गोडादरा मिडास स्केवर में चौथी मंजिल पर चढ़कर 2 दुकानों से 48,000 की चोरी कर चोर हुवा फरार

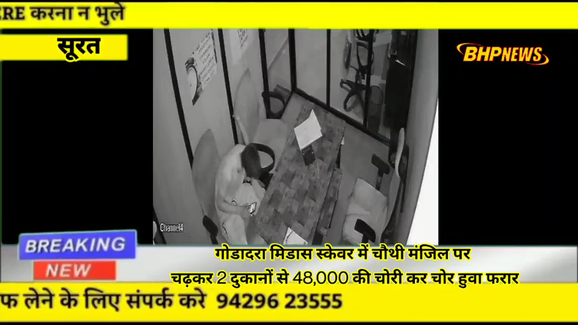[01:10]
सा पावर बैंक की चूरी हो गई थी तसकर ने कूल 48,000 रुपे की चूरी की तसकर CCTV कैमेरे में चूरी करते हुए साफ साफ नजर आ रहा है निलिश पैपाटिल ने एक अग्यात आरूपी के खिलाब गुडादरा थाने में चूरी की शिकायत दर्ज कराई है